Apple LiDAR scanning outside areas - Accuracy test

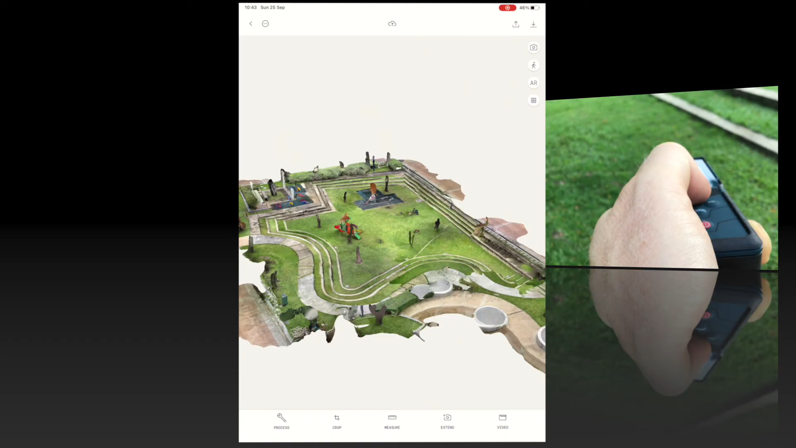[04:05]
Most laser tools doesn't work in daytime.
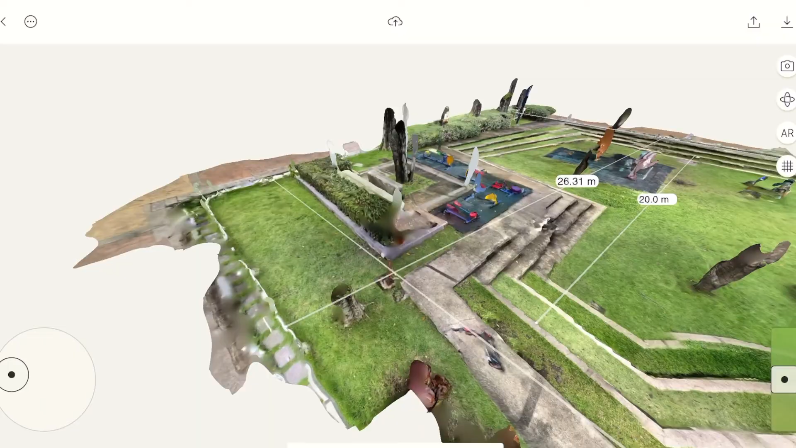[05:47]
For the next clip with the comparison, I have labeled the measurements from A to F like this.
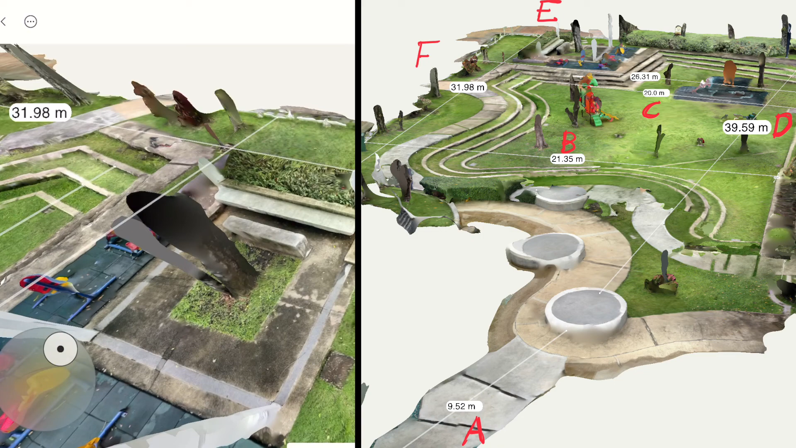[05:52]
Here we are comparing the laser tool with the
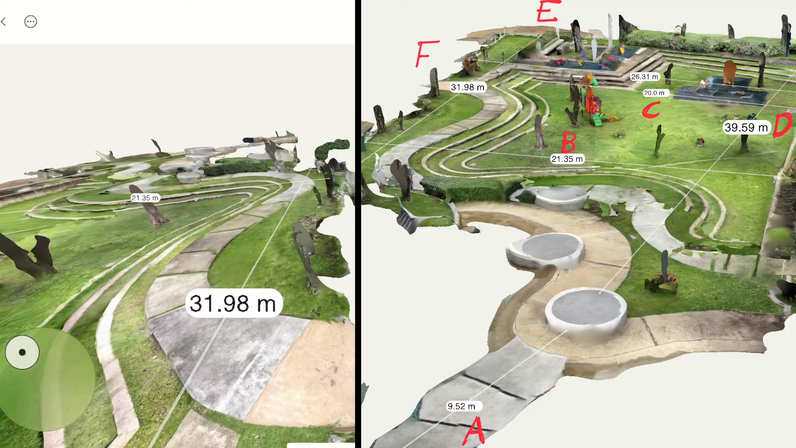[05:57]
iPad scan and showing the difference in centimeters and in percentage.
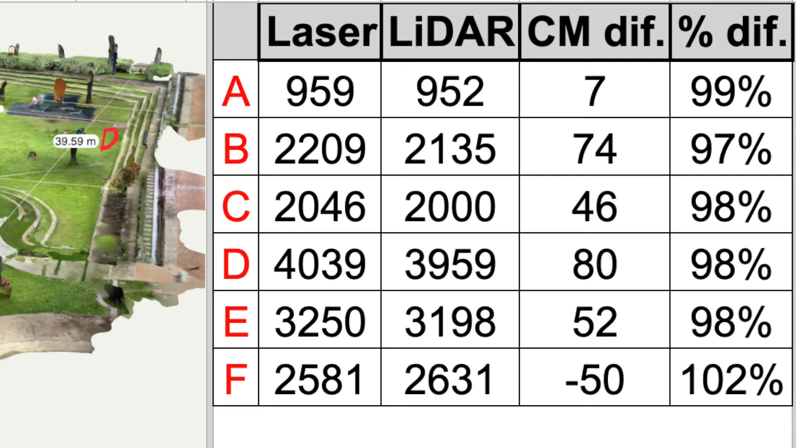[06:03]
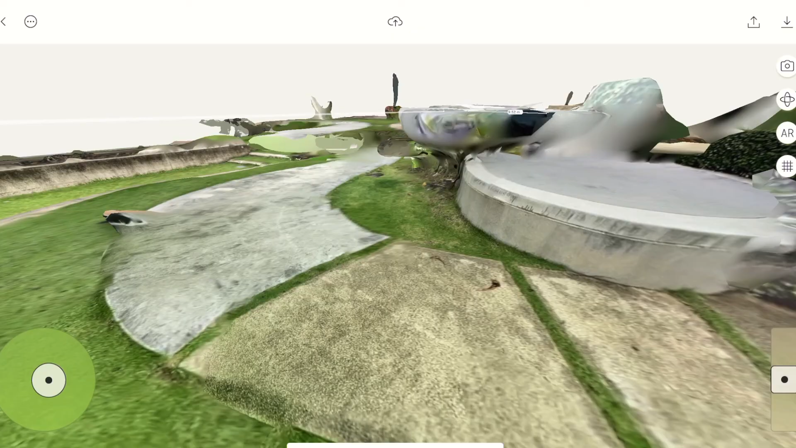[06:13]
We think this is very impressive for a 10-minute job, but please let me know what you think in the comments.
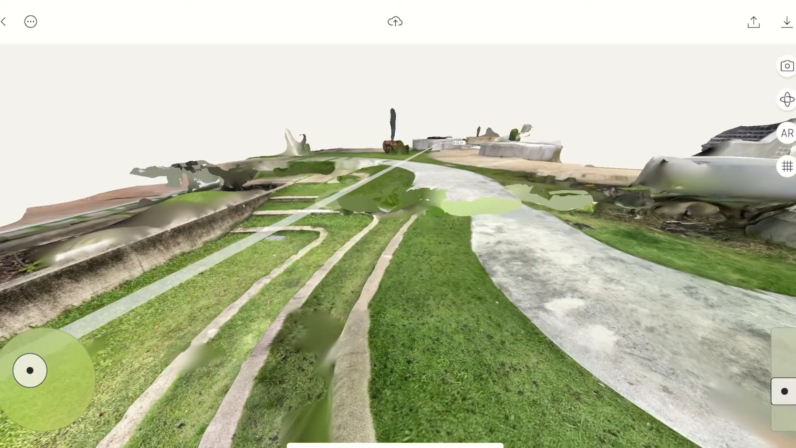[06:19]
Sooming in on the area I scanned twice, you can see that there is too much of an overlap.
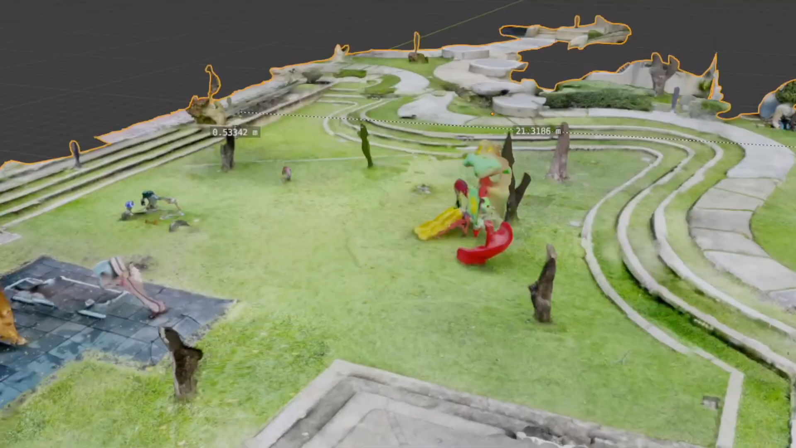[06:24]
As a result, there is now two layers of scans of the same area which isn't aligning perfectly.
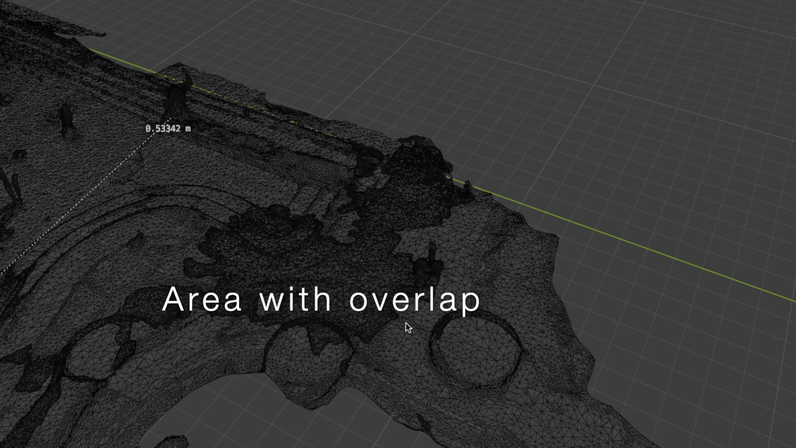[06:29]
I'm using blender to edit out the top layer
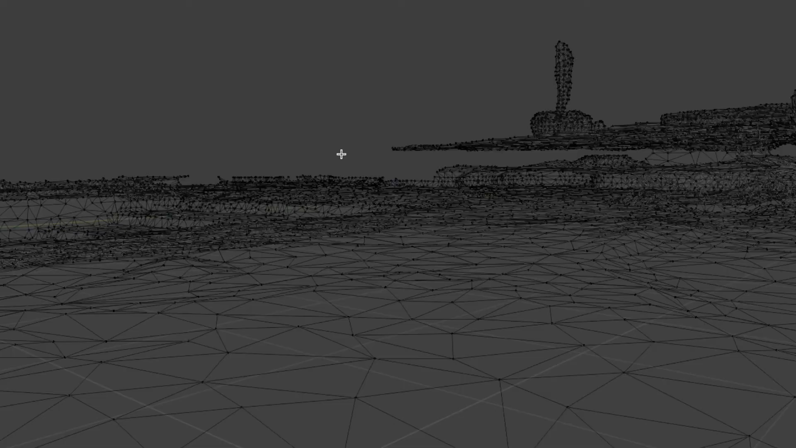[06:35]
and the shape of the curvature looks more accurate.
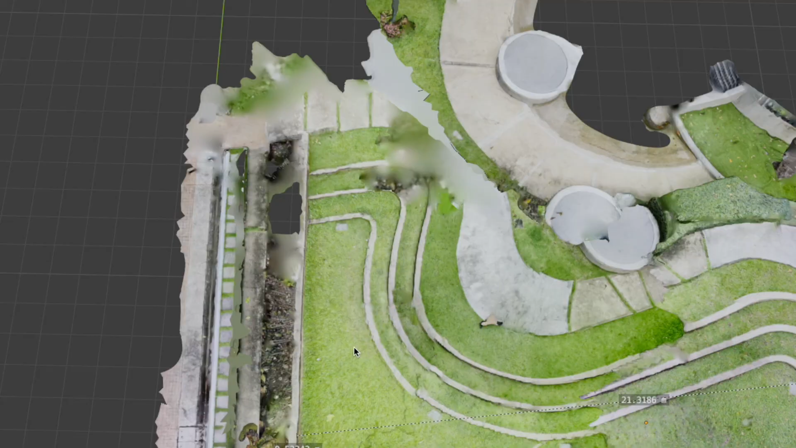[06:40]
In this case, I would scan this area separately if I was to refine the output into a professional-grade 3D model. And this is where we come into the picture.